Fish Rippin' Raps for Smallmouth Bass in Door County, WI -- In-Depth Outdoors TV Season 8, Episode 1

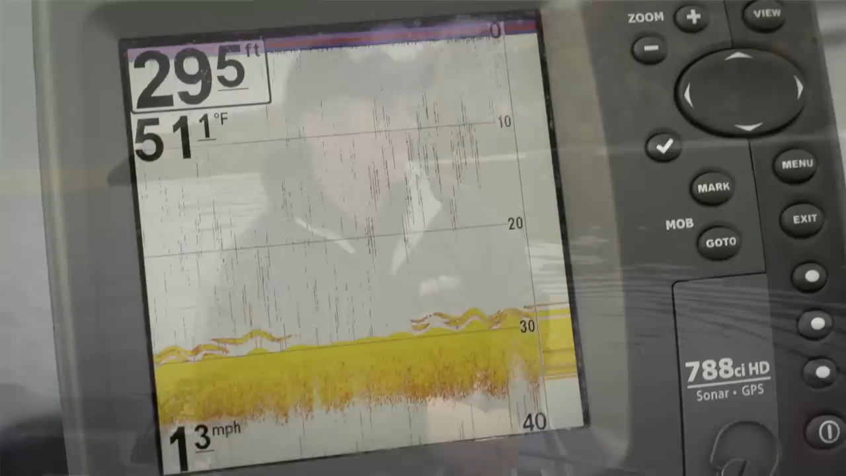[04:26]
On screen: water 51.1°F, speed 1.3 mph
Oh, there's a bunch down there, James. They're actually stacked right here. Got off. There he is. He was right above it. Right when you lifted it up, he hit it.
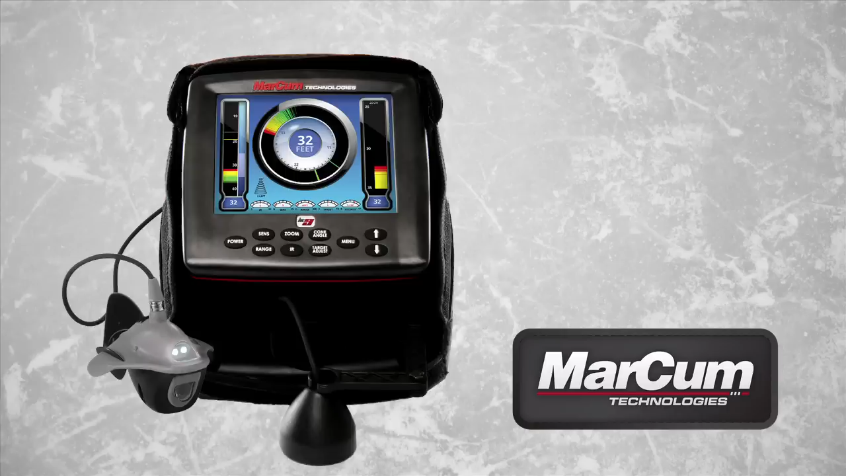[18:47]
An on-screen dashboard that puts critical information at your fingertips,
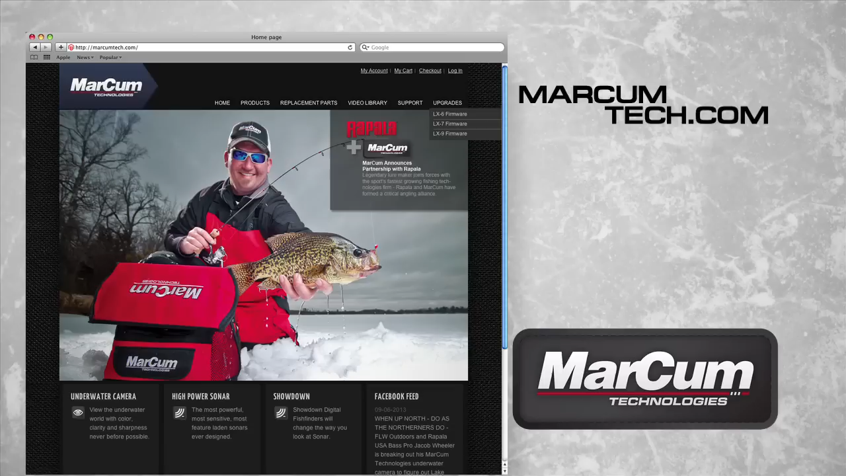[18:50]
and free firmware updates that guarantee your electronics are never outdated.
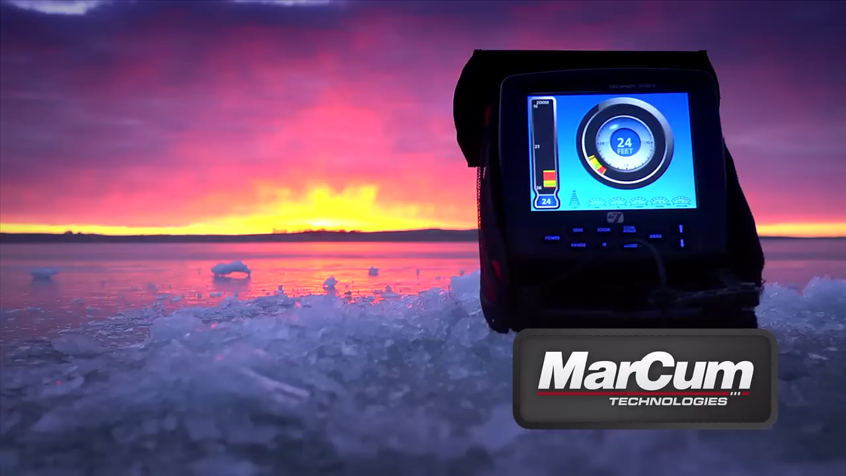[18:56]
This winter, step into the digital age with an LX Series Digital Sonar unit from Markham Technologies.